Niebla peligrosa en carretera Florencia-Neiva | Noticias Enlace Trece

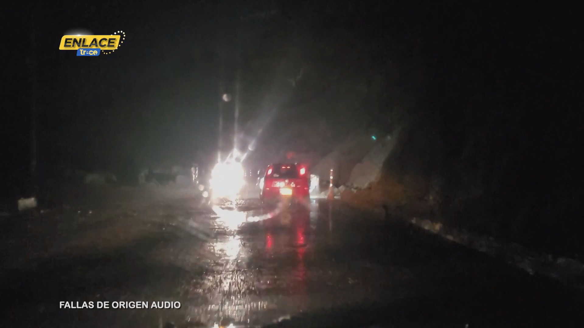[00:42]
la vía si usted se le se le está se le nubla mucho usted queda totalmente sin vista porque la vía no tiene marcación eso sí es algo que nunca ha tenido algo que nunca lo han hecho así la arreglen nunca ha tenido demarcación y desde luego que no hace falta eso
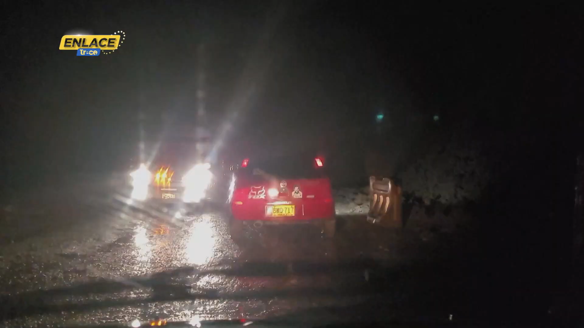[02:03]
de visibilidad tenemos muchas lluvias entonces es un factor muy propenso para que se presenten accidentes o incidentes viales de igual manera hacen recomendaciones para